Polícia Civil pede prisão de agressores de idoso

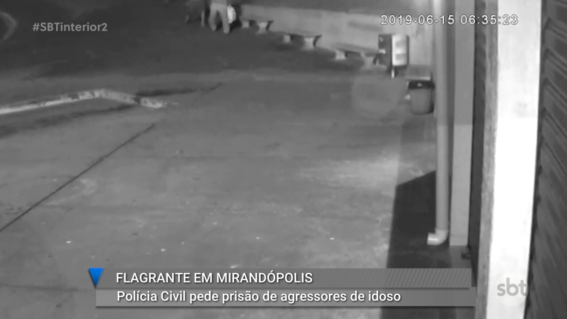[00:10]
Nas imagens do circuito de segurança, dá para ver os três homens rodeando o idoso. Eles começam a agredi-lo com chutes e socos. A vítima caída não consegue reagir. A ação criminosa durou pouco mais de três minutos. Os homens foram ouvidos pelo delegado e não souberam explicar o motivo das agressões. Disseram apenas que estavam bêbados. O idoso ficou dois dias internado, mas já recebeu alta.